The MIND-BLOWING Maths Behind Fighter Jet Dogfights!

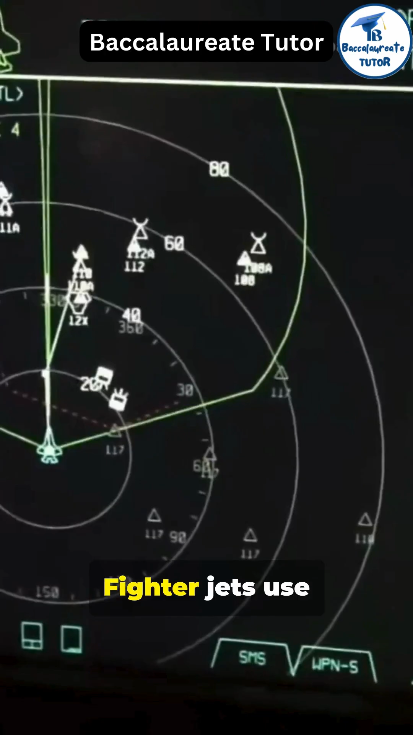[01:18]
Fighter jets use onboard radar to locate enemies. How does that work?
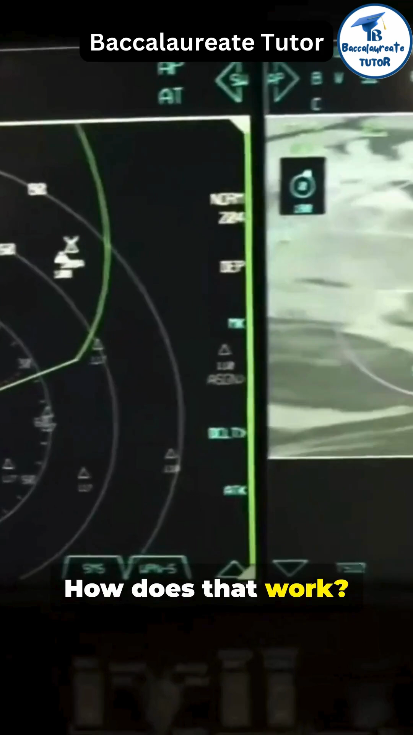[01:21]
Math! Radar calculates distance, direction, and speed using waves, their frequencies, and trigonometry. Making split-second decisions.